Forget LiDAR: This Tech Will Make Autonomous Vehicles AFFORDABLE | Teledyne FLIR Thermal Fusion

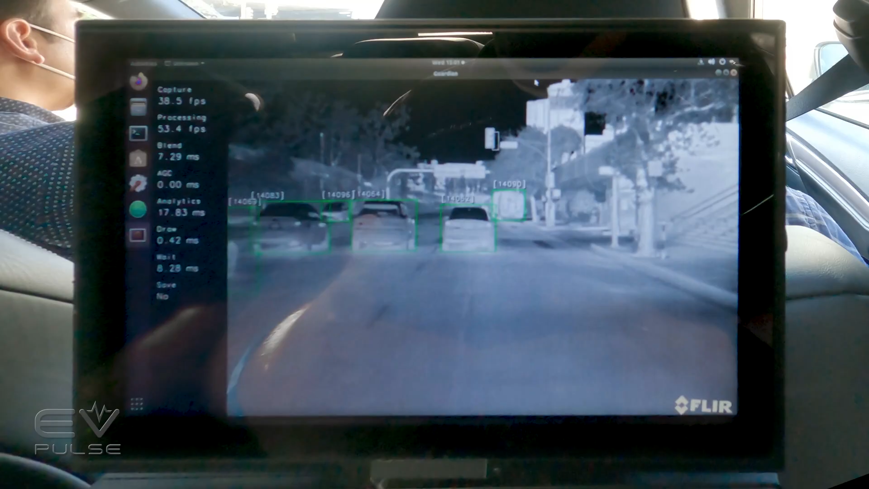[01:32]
Right now, looking at the screen, we have the thermal view up, which shows you, even though it's daylight, you can still get a lot of benefit from the camera because, I mean, it's still high contrast. Like, you can, you know, there's... So there's machine learning.
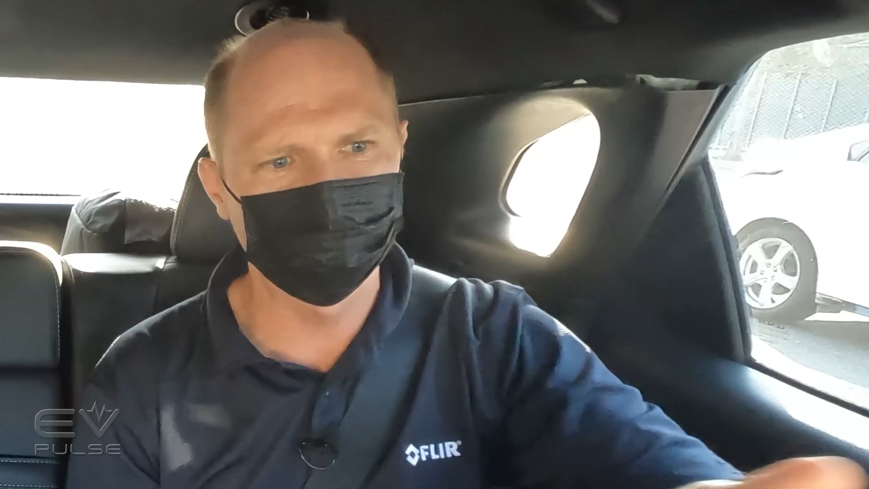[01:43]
We can tell that that's a vehicle in front of us. We can tell there's buses on the right, buses in front of that.
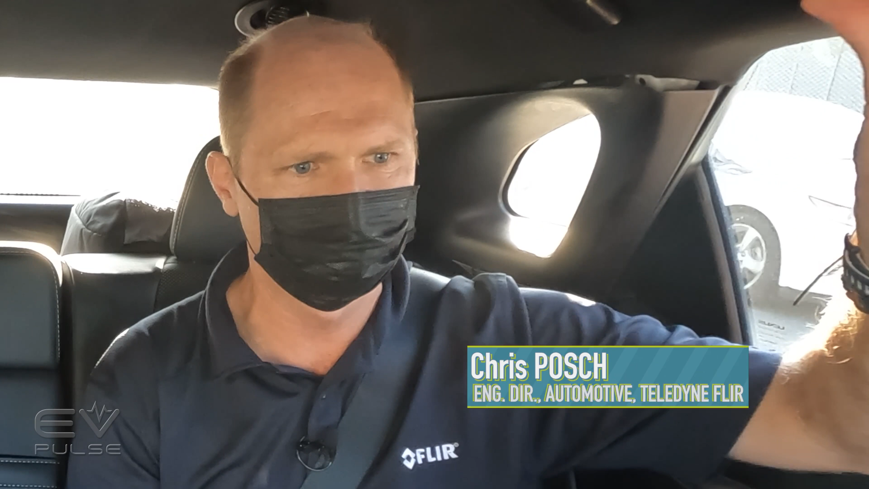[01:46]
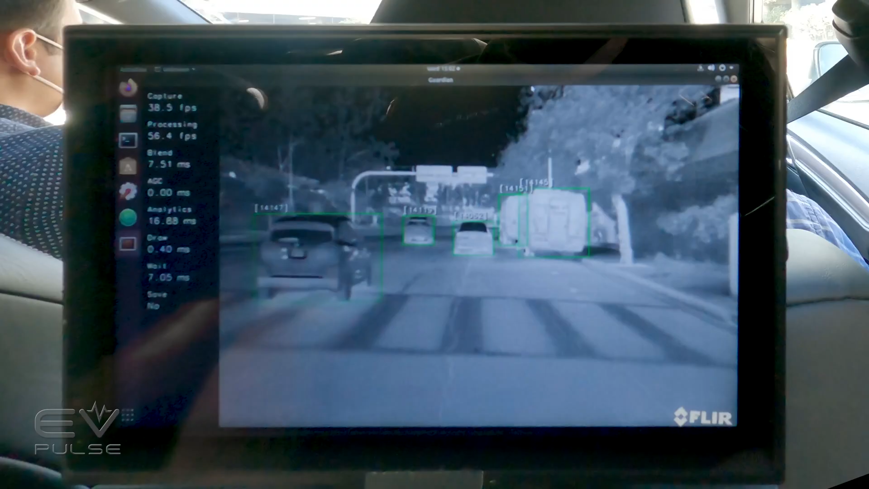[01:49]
And pedestrians, we can tell them with the thermal, and then we can switch over to the visible.
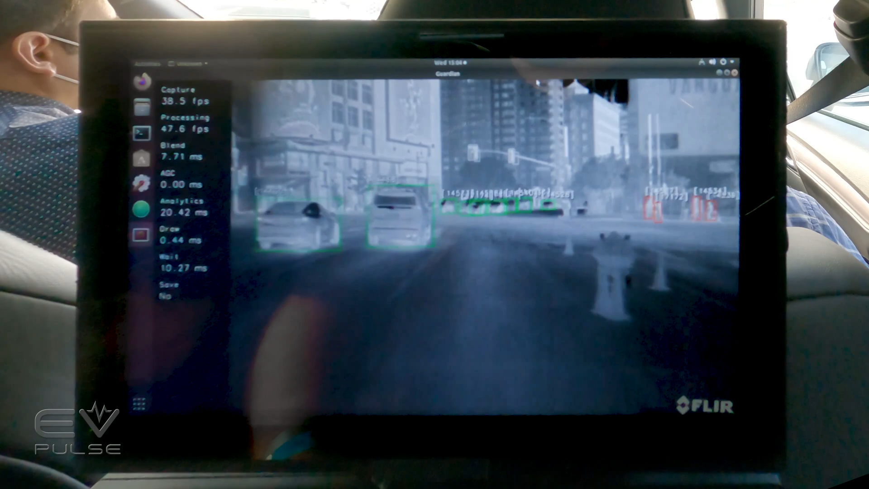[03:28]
And you throw on the thermal camera and it can really help complement for difficult situations like that during the day.
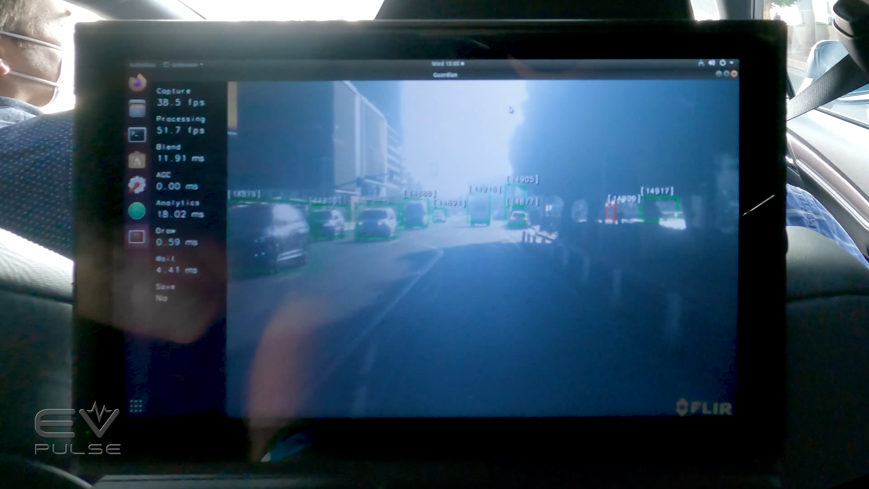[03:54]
basically at the same location in a similar field of view, then they can really complement each other.
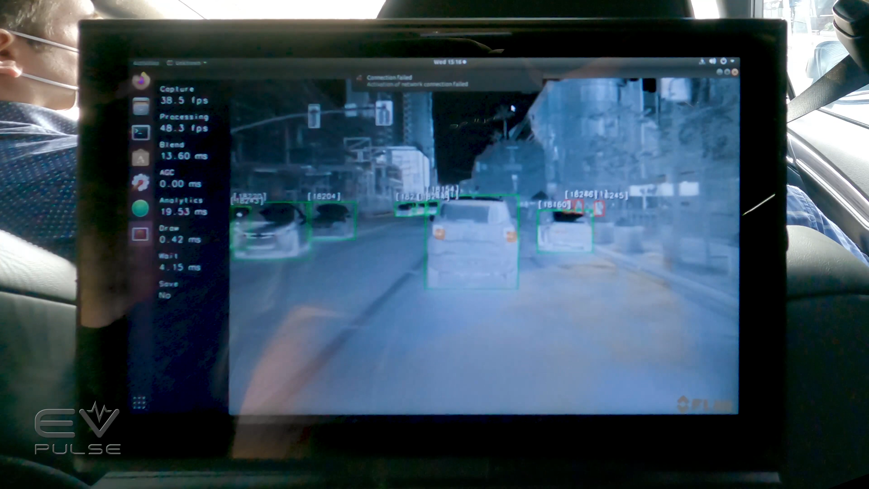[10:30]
And the radar says, Hey, it's this, it's this far away. I'm on a trajectory pass slam on the brakes.
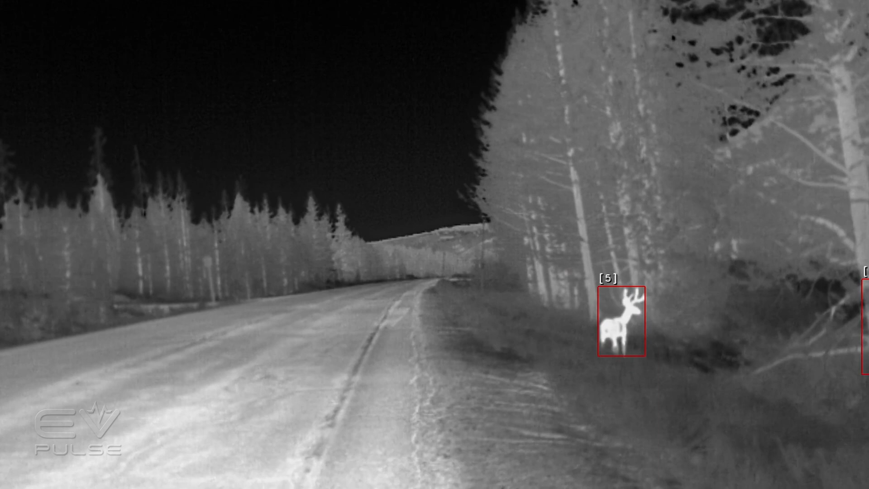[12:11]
They can pick up moose, stuff that you would possibly run into in Sweden.
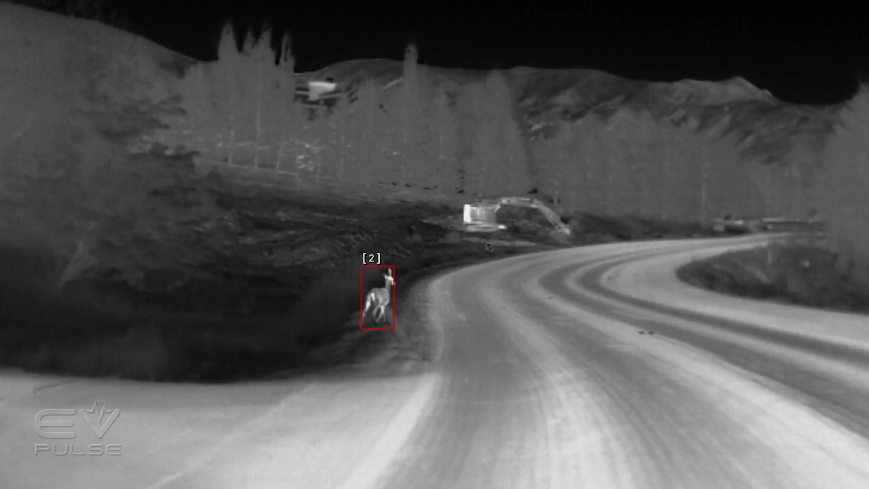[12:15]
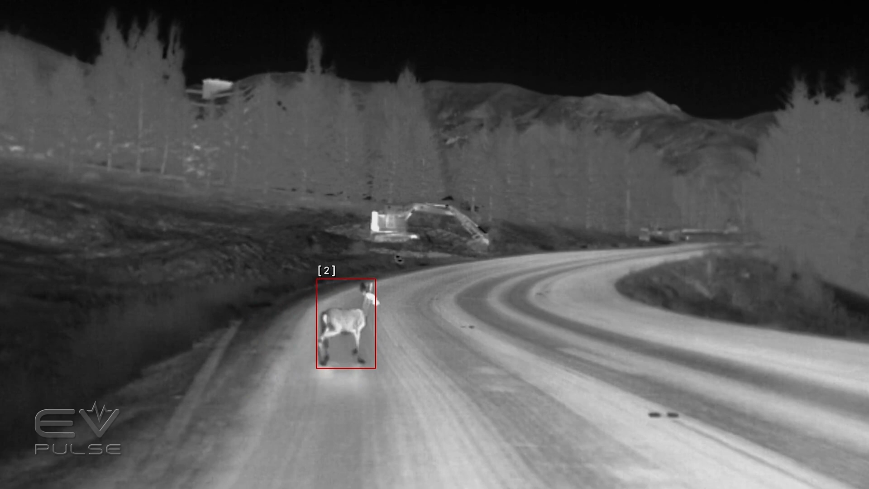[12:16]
It would be beneficial to know if what you're about to hit is alive or dead, or if the system is thinking, well, maybe this is a deer, but then, oh, it's not producing heat, so it can't be a deer.